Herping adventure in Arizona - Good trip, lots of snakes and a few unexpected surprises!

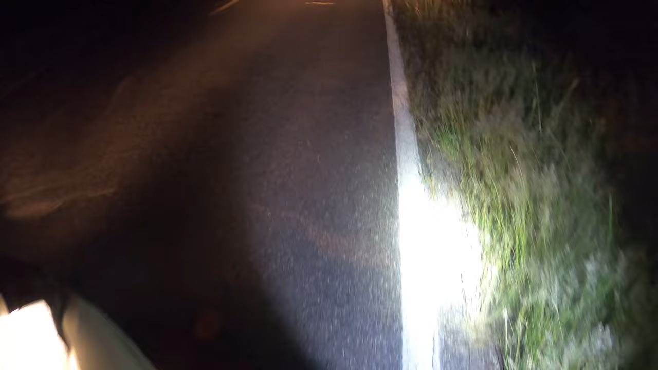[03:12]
And I think what we have, if I had to guess, yep, is it a Diamondback? It is a Diamondback.
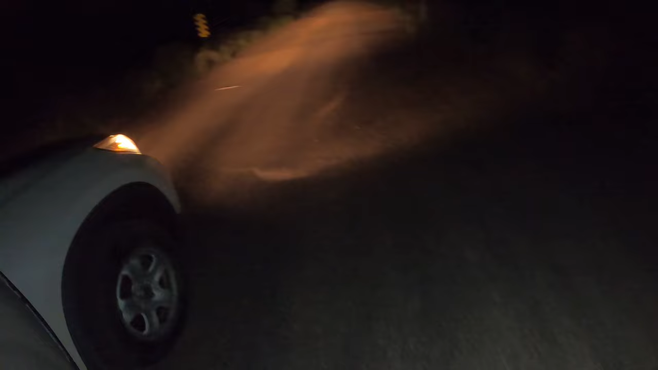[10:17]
I'm gonna say that's a diamondback. We're gonna approach it from the left side.
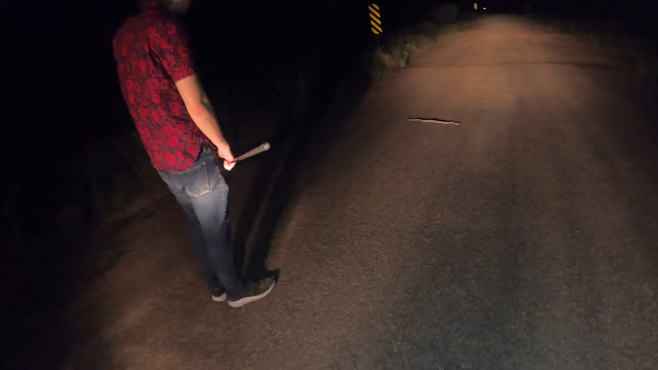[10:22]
Try not to get too many shadows going. He's got us at this point.
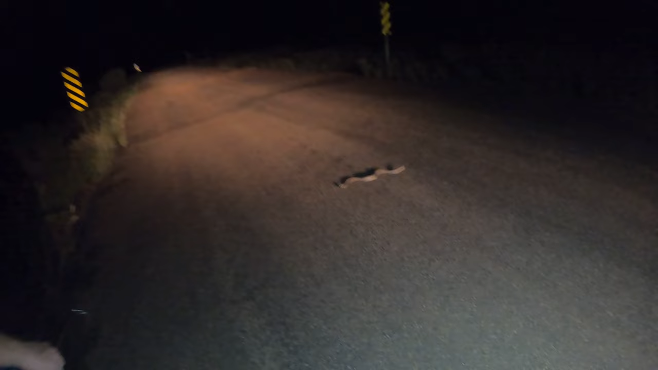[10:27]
So we're gonna chase him. We're chasing him.